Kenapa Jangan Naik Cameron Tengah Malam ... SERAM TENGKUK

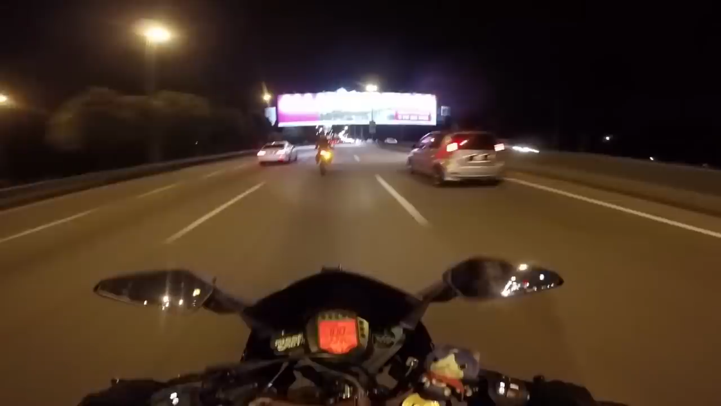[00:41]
Cameron di waktu malam. Tahu lah dia macam tiba-tiba je. So aku dah tak pernah naik motor ni pun tak pernah waktu siang pergi Cameron. Apatah lagi di waktu malam. Jadi ni pengalaman yang lain lah bagi aku. Pengalaman baru lah. Last aku pergi Cameron pun tahun lepas kot. Jadi semoga semua je baik-baik saja. Tak ada nak layan apa-apa. Just nak bawa diri dan motor berjalan.
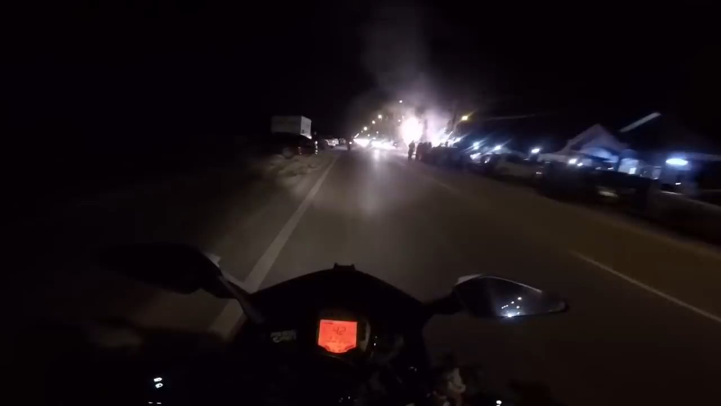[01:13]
Weh, dia orang relax je berhenti kat situ. Kau rasa aku takut lah di sini. Ya Allah.